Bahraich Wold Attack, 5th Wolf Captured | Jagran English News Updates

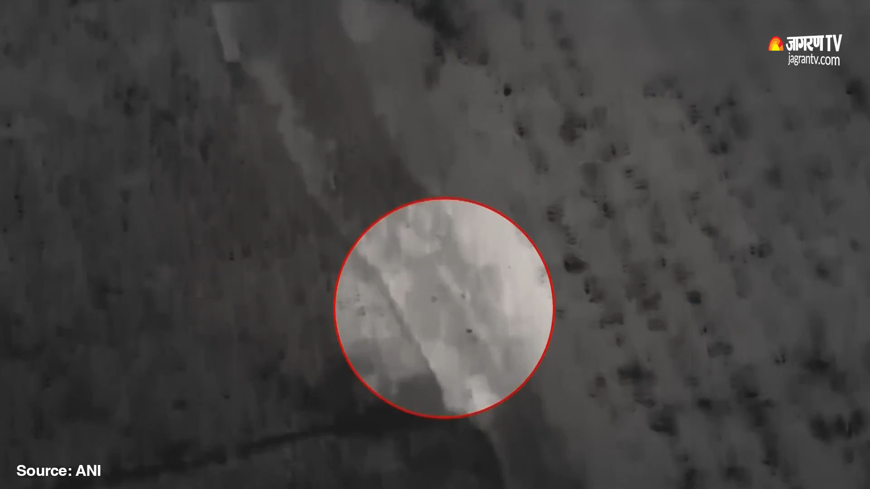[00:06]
Beharaj wolf attack fifth wolf captured nine dead 40 injured in Beharaj Uttar Pradesh